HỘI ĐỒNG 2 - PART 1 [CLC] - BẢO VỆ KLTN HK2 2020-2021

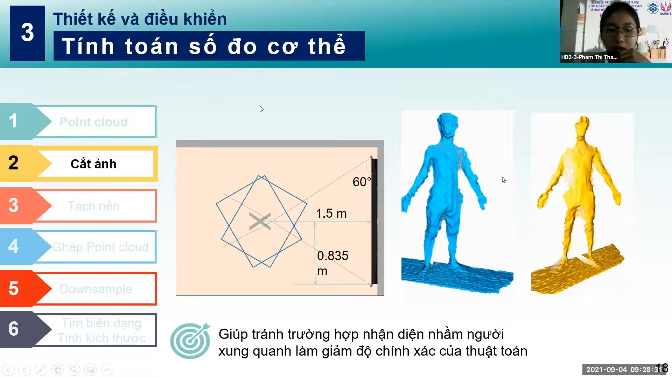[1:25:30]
Và đây là kết quả của quá trình cắt ảnh. Phần không liên quan nó được loại bỏ đi hết và chỉ còn phần người và phần nền. Đến bước 3 là tách nền.
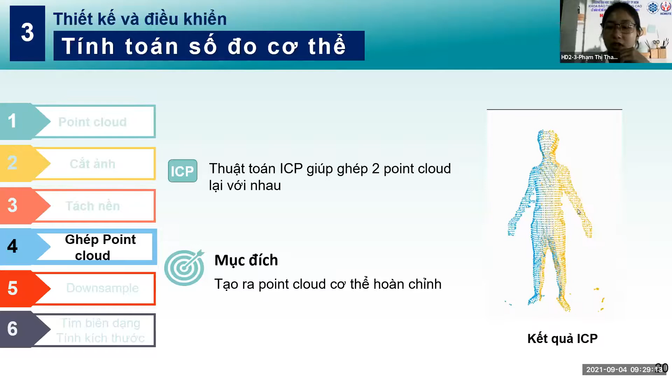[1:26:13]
Khi nhận ảnh 1 với ma trận ICP rồi ghép lại với ảnh 2 thì sẽ ra được point cloud của chị hoàn chỉnh như hình bên phải. Đến bước 5 là giảm số lượng điểm ảnh. Do ảnh sau quá trình ICP thì sẽ có số lượng ảnh, điểm ảnh rất lớn. Điều này không cần thiết mà còn làm chậm tốc độ xử lý của thuật toán. Còn các điểm nhiễu trong ảnh là do quá trình tách nền không khử được toàn bộ các điểm nhiễu trên bề mặt nền và phần rìa của cơ thể do bị đổ bóng do lúc lấy ảnh deep bị nhiễu.
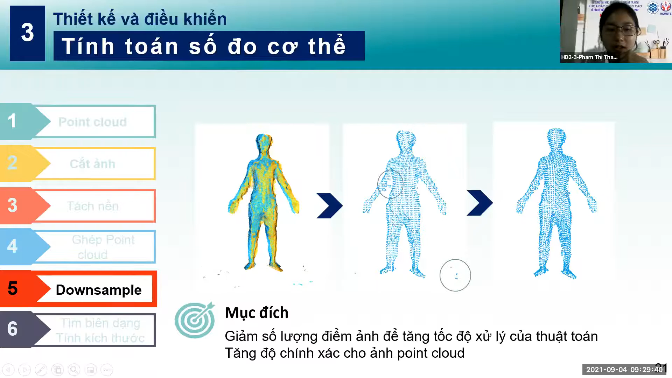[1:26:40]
Vì vậy, sau khi có được hình ảnh toàn bộ cơ thể với số lượng điểm vừa phải thì cần phải có bước khử nhiễu để thu được kết quả tốt nhất. Bước 6 là tìm biên dạng và tính kích thước. Tụi em xác định vị trí 3 vòng dựa vào tỷ lệ của các khớp xương.